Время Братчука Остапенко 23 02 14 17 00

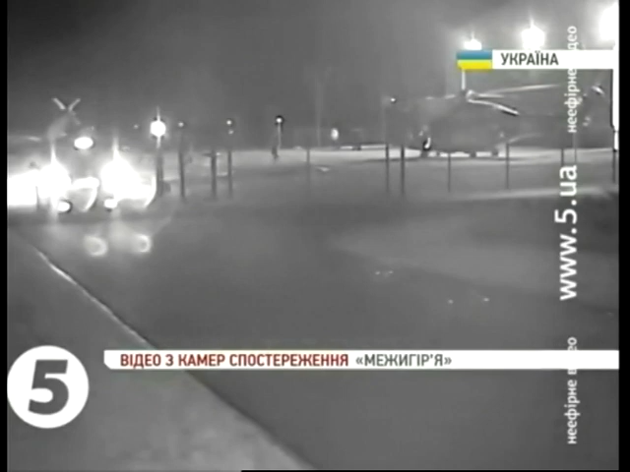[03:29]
Отъезжающие грузовики. Вот вы видите вертолеты президентской семьи. Как говорят эксперты, там видно, как женщина садится в этот вертолет. Ну и, соответственно, крылатая машина поднимается в воздух, одна и вторая. И в каком направлении они двигаются, мы пока не знаем.